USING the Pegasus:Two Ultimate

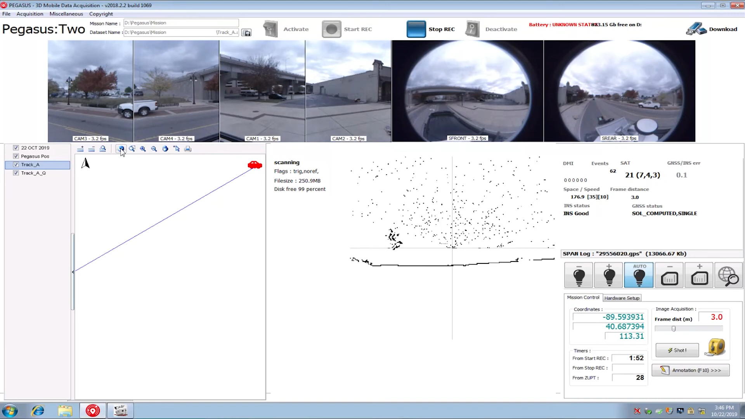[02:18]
Once your scanner is capturing data, you can see it live in the app running on your laptop.
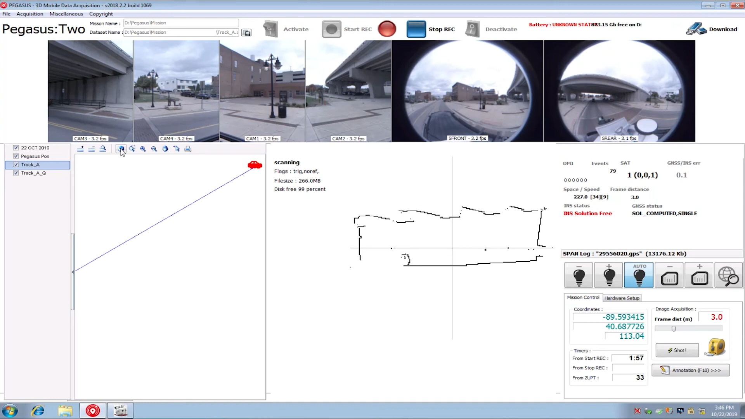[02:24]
This will allow you to make any route adjustments as needed for blockages in your data collection,
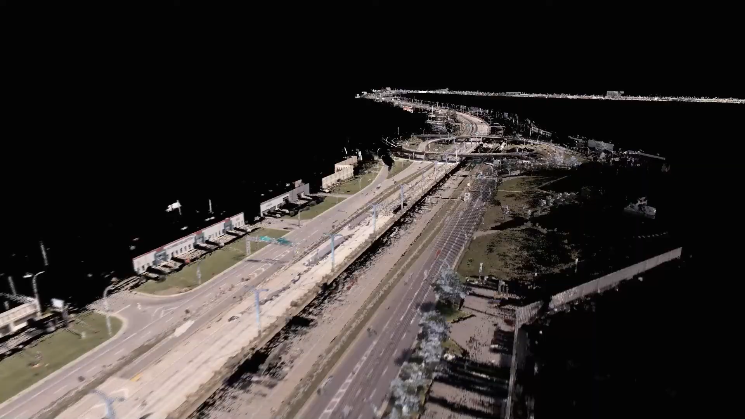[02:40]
location data even with temporary loss of GPS signal.
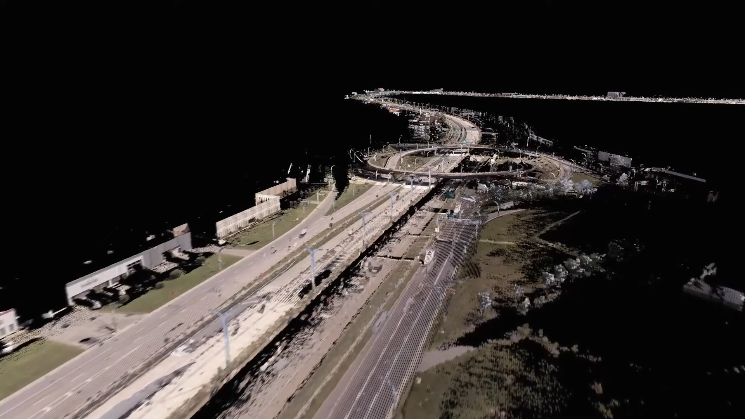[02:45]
So you can even scan in difficult locations such as tree-covered areas, tunnels, or urban centers.
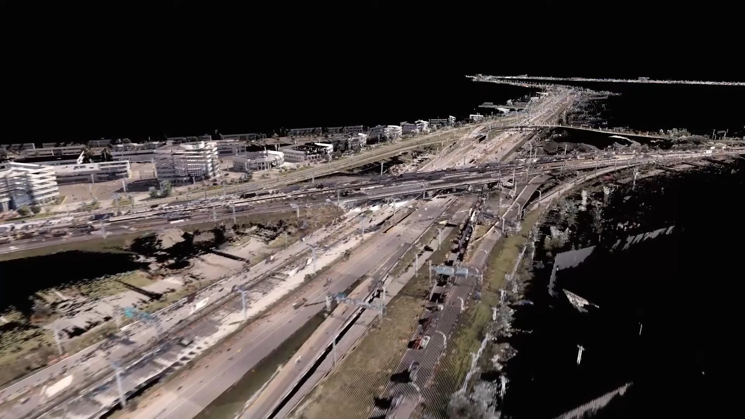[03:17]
getting our point cloud data into our computers is as easy as taking out the removable hard drive from the Pegasus 2 Ultimate and plugging it in with a USB cord. I'm now able to see my project in its entirety when I load the data into Pegasus Manager,
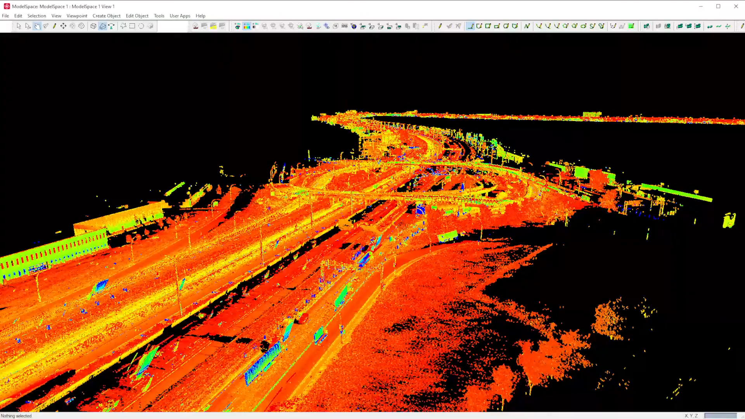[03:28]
allowing me to prepare my data for use in other applications such as Cyclone, Cloudworks, 3DR, and many others.